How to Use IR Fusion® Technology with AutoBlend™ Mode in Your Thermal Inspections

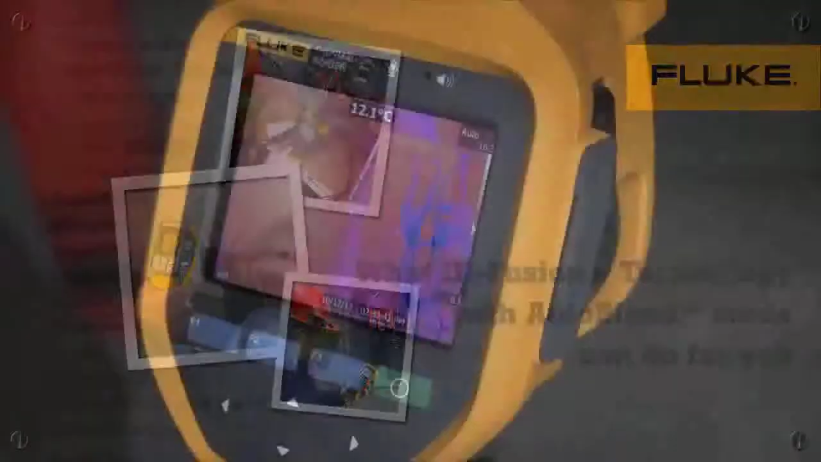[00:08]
On screen: spot 12.1°C
Why is this important to me?
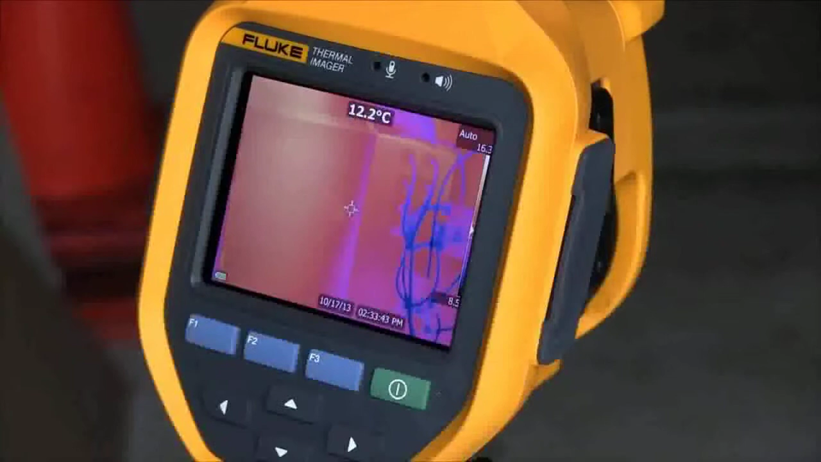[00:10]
On screen: spot 12.2°C
In the real world, infrared technology doesn't always give you all the information you truly need.
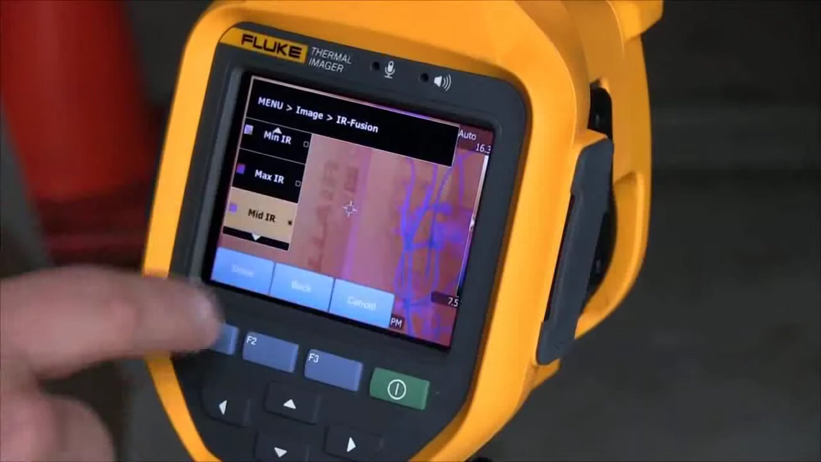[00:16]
You can't always read equipment identification such as wire labels, motor nameplates,
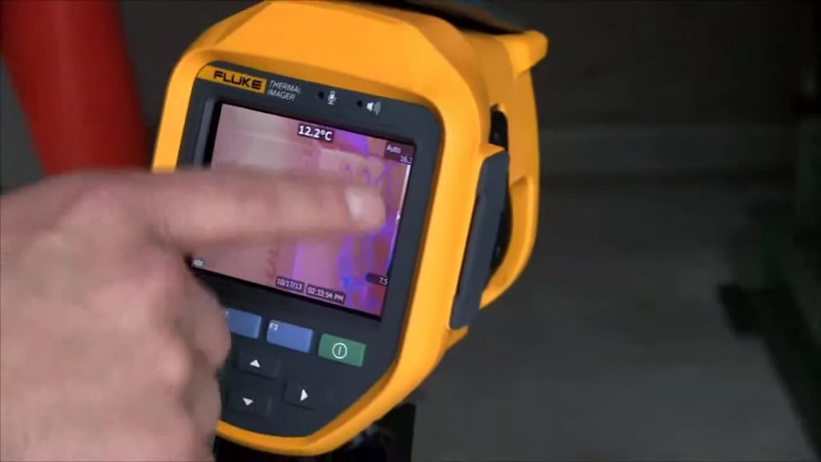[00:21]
On screen: spot 12.2°C
circuit information, or other important visual information.
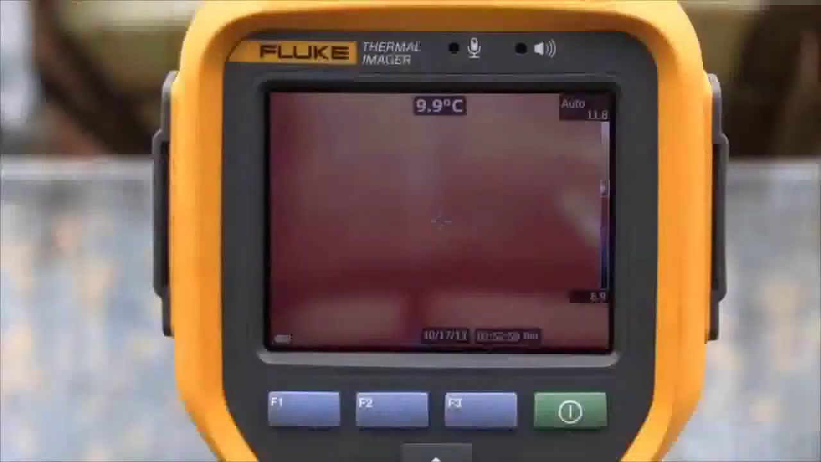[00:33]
On screen: spot 9.9°C
Our patented image alignment approach provides a comprehensive detailed view of what's going on. In this application, we're looking at a tank level.
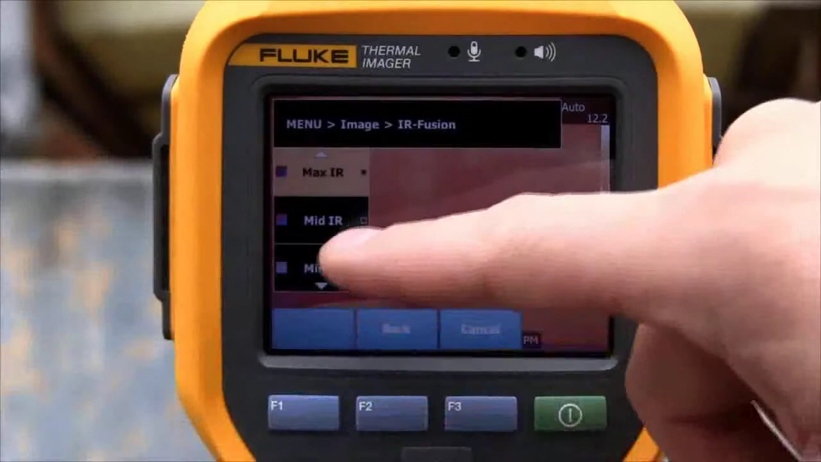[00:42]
We're changing it from max IR to min IR so you can actually still read what the tank level is as well as visibly see the infrared color showing you the tank level.
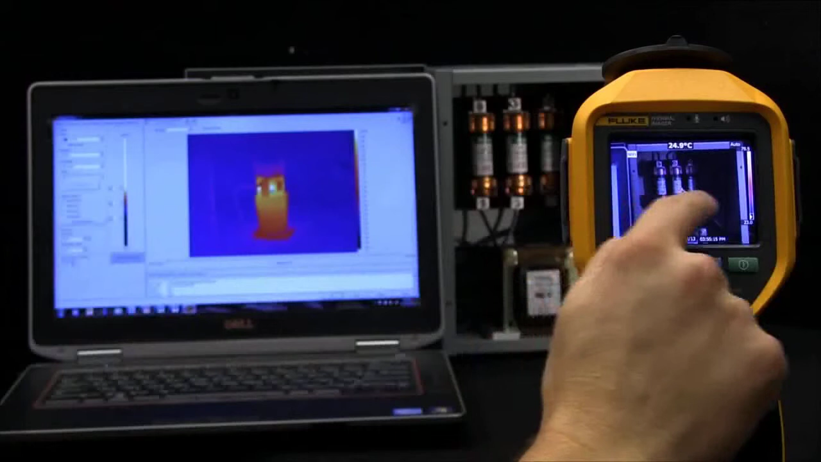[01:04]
On screen: spot 24.9°C
Two levels of blending are available on the camera, and continuous blending is in the software, as seen here.
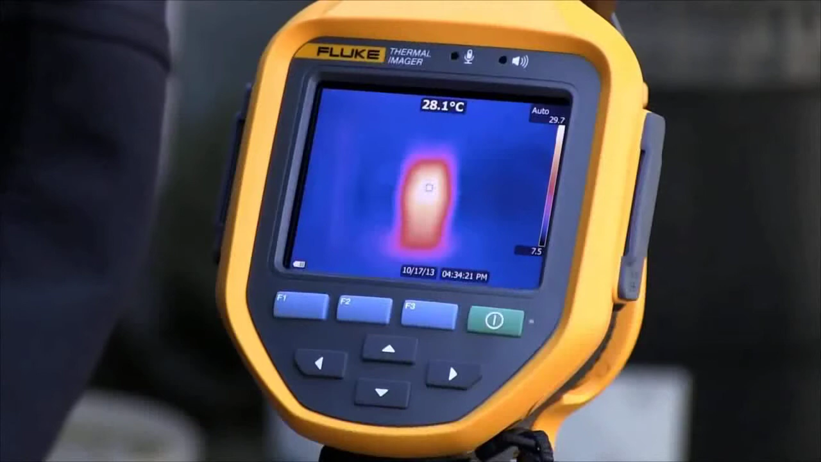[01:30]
On screen: spot 28.1°C
In this example, we have a vertical pump.
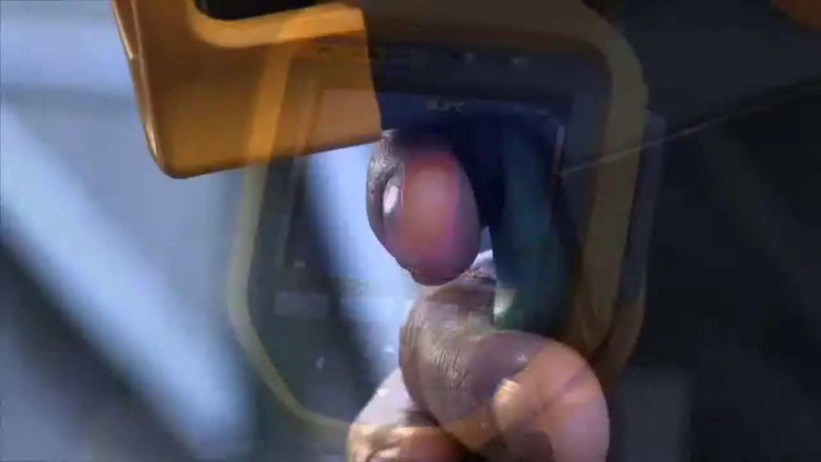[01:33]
With the pull of the trigger,
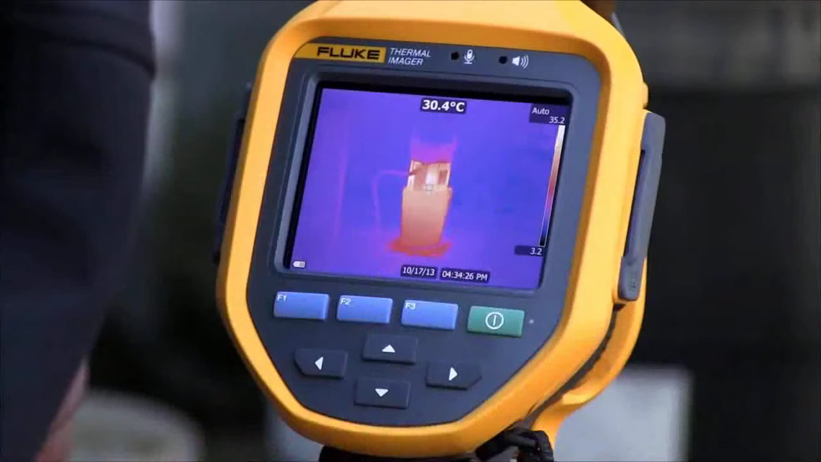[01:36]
On screen: spot 30.4°C
laser sharp auto focus brings this pump into focus, clearly showing the application.
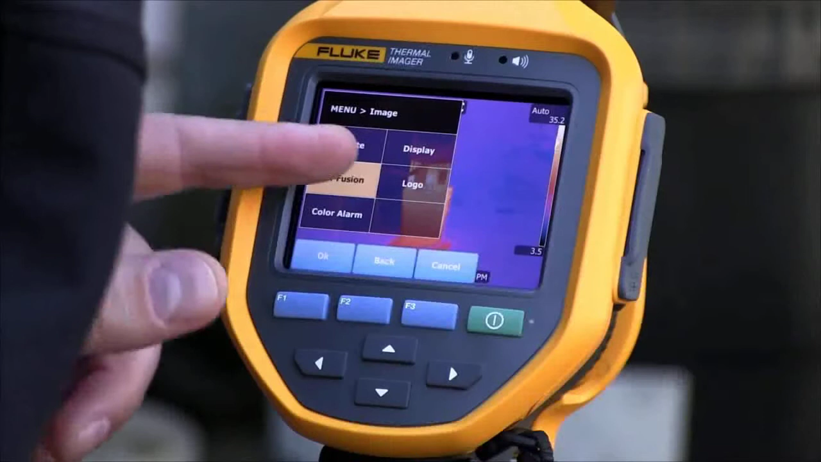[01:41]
Being in full infrared mode, we will now change to a blend of infrared and visible,
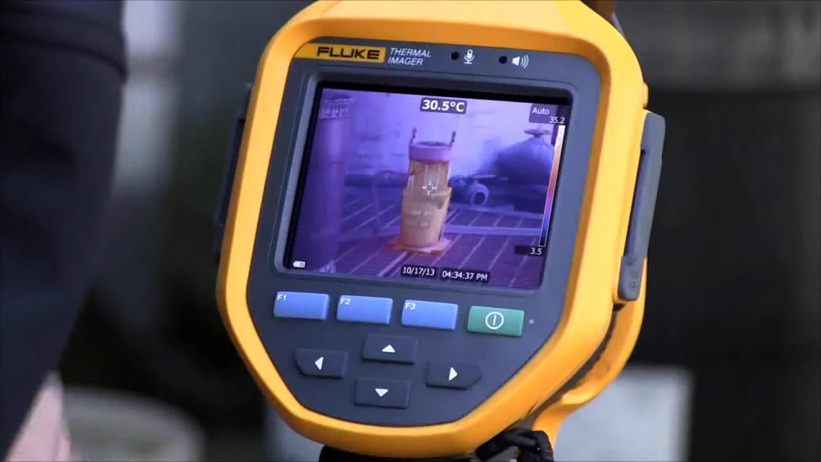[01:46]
On screen: spot 30.5°C
giving us the ability to read the tag on the pump, clearly identifying the application for our records.